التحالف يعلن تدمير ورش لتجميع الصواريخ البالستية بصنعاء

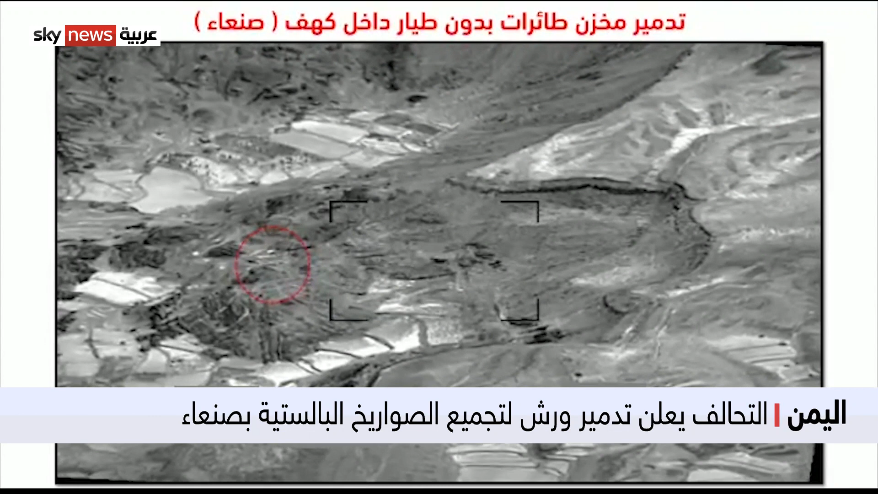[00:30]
صوراً لعمليات تدمير مخازن طائرات بدون طيار داخل كهف في محافظة صنعاء
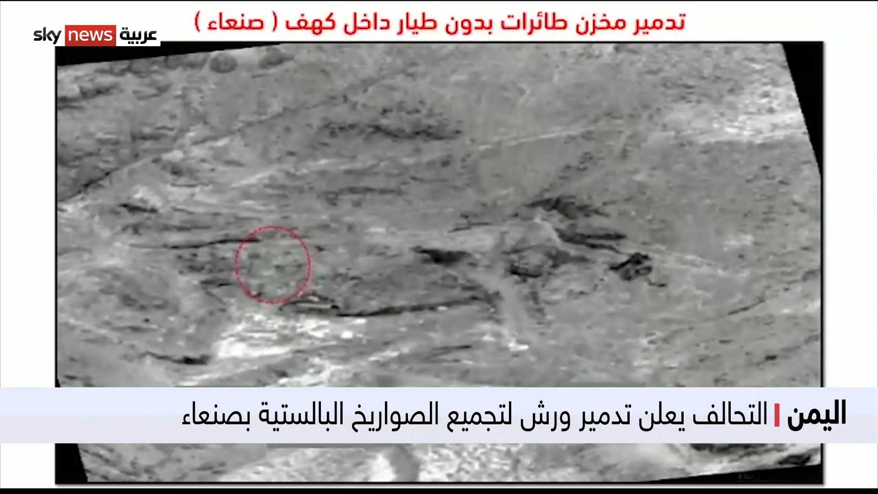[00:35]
وضربات التحالف الاستباقية تستهدف مواقع الميليشيات في مناطق